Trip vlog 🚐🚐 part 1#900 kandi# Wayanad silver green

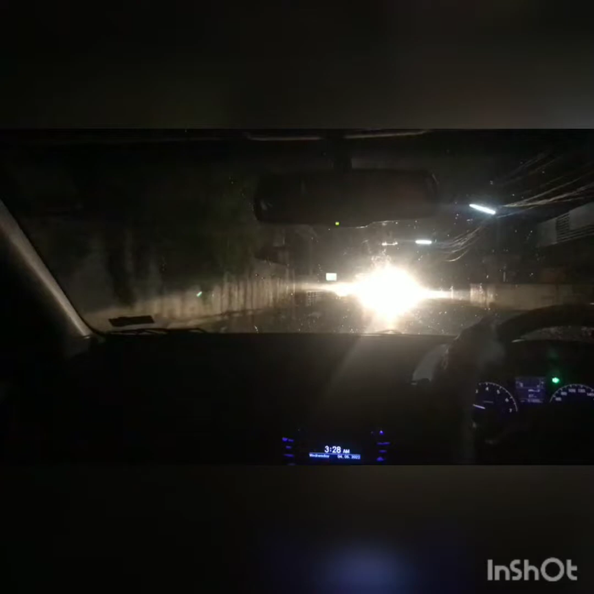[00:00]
ഫ്രണ്ട്സ് വെൽക്കം ബാക്ക് ടു മൈ യൂട്യൂബ് ചാനൽ ലിയാസ് വേൾഡ്. സോ ഇന്നത്തെ വീഡിയോ എന്ന് പറഞ്ഞാൽ ഒരു ട്രിപ്പ് വ്ളോഗാണ്. അപ്പോൾ ഞങ്ങൾ പോകുന്നത് വയനാട്ടിലേക്കാണ്. അപ്പോൾ ഇതാ ഞങ്ങൾ പുലർച്ചെ ഒരു
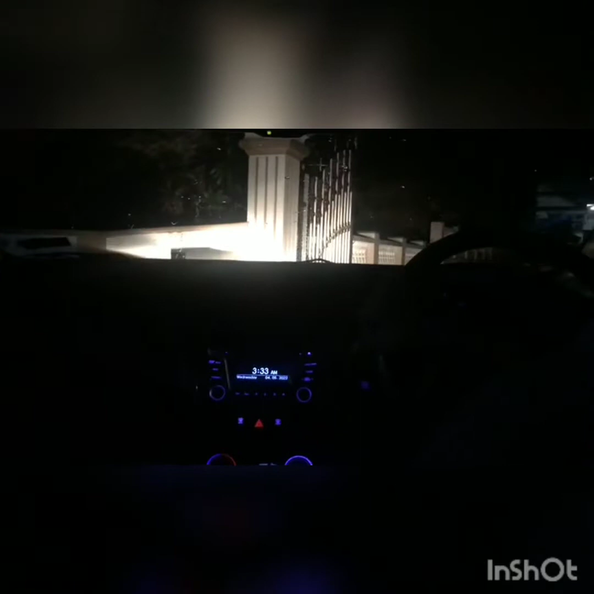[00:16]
3:15 ആയപ്പോൾ ഞങ്ങളെ വീട്ടിൽ നിന്ന് ഇറങ്ങി. പിന്നെ അത് ഞങ്ങളിപ്പോൾ പോകുന്നത് ജുനുവിൻ്റെ വീട്ടിലേക്കാണ് കേട്ടോ.
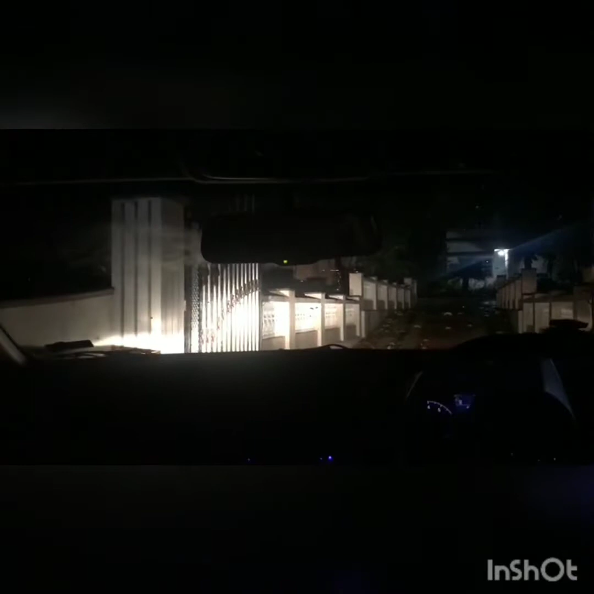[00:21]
3:30 ആയപ്പോഴത്തേന് ജുനുവിൻ്റെ വീട്ടിൽ എത്തിയിട്ടുണ്ടായിരുന്നു. ജുനുവിൻ്റെ വീട്ടിൽ നിന്നാണ് ഞങ്ങൾ ട്രാവലർ കയറുന്നത്.